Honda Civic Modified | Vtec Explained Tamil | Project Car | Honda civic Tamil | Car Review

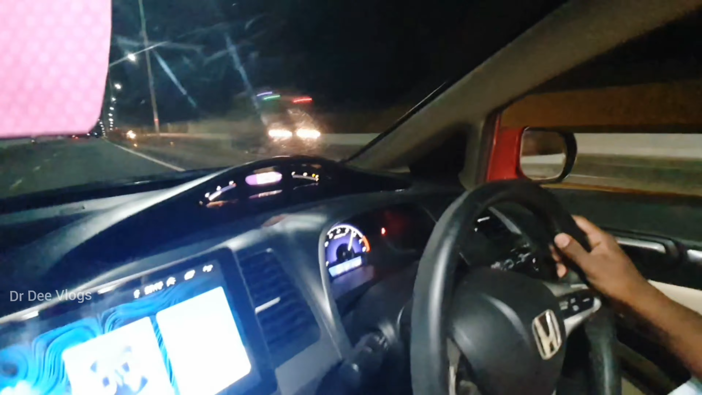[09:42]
அந்த உரு எங்கே பாருங்கள், டேட் கேட்டில் போட்டு இன்னும் ஸ்பீடு வேணும்னா டக்குன்னு ஏற்றுறது தான் விடெக். இப்போ பாருங்கள் எவ்வளோ ஸ்பீடு அசால்ட்டாக போகுது. நார்மலாக 114, 120, 125